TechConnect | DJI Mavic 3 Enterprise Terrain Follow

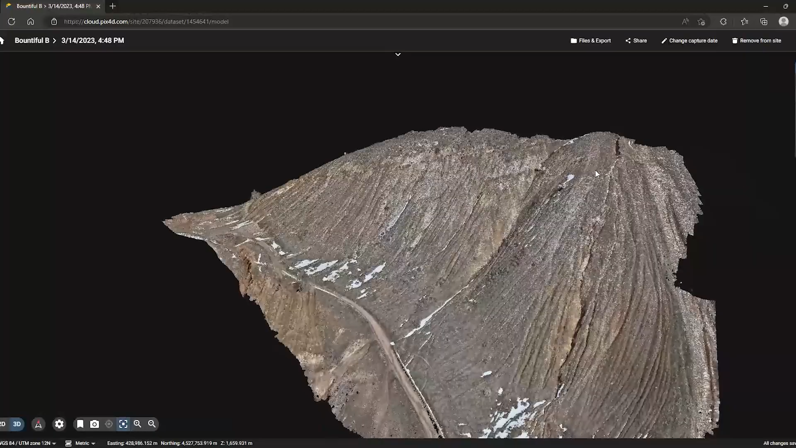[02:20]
You can see how aggressive the slope is where we chose to run this mission,